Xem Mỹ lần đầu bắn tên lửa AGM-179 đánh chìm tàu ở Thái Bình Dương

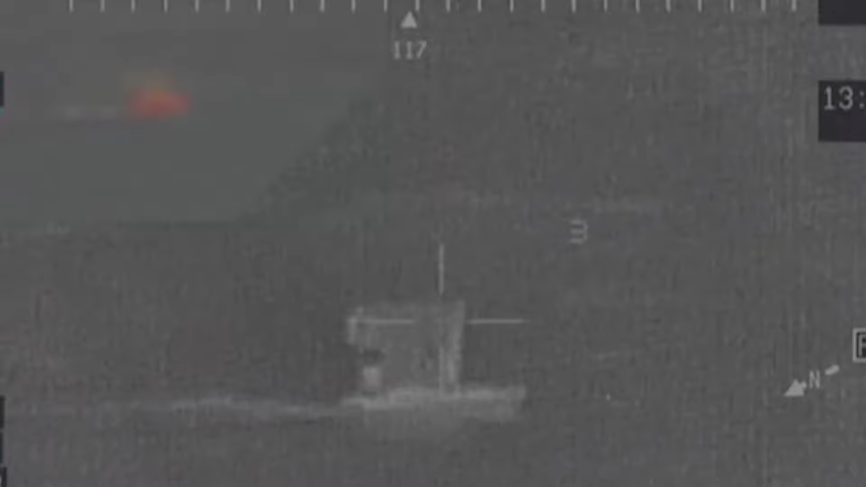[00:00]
Mục tiêu đang di chuyển bị hà gục trên biển Philippines,
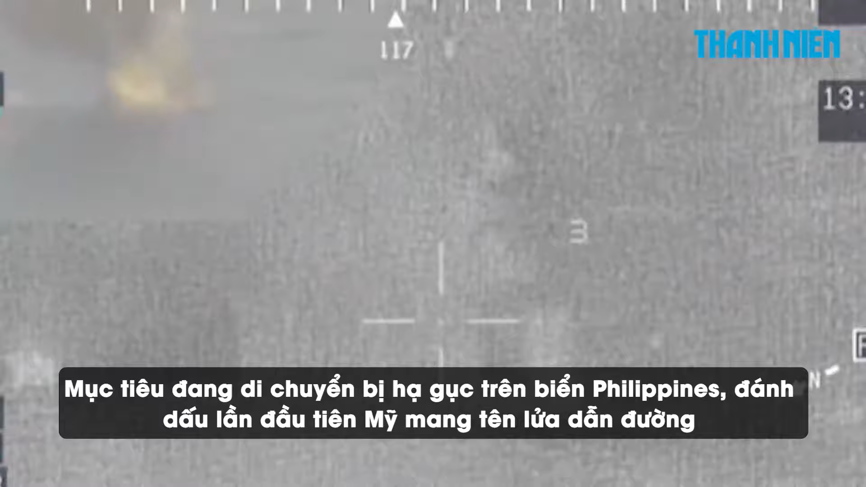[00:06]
đánh dấu lần đầu tiên Mỹ mang tên lửa dẫn đường hiện đại AGM-179 ra bắn thử ở Thái Bình Dương.